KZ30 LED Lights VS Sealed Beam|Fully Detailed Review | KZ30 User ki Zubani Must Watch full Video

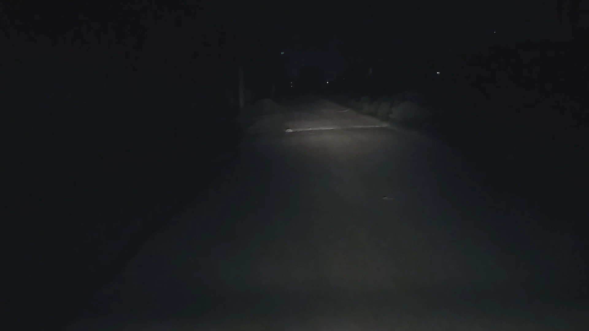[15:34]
से भी बहुत आगे तक ये जो है ना परफॉर्मेंस कर रही है। अभी इसको ऑफ़ करें और KZ-30 जूम आउट पे ऑन करें।